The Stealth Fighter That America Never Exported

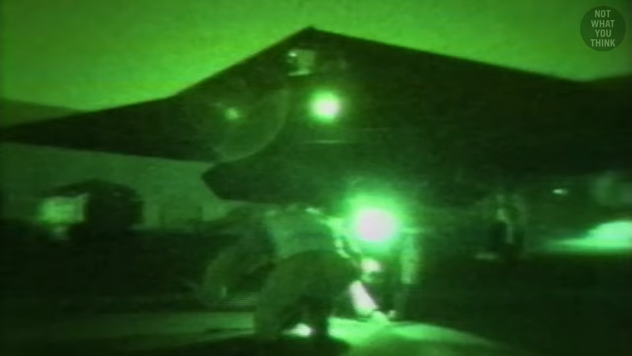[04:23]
Since the 1980s, Lockheed had already been experimenting with stealth in the F-117 Nighthawk program.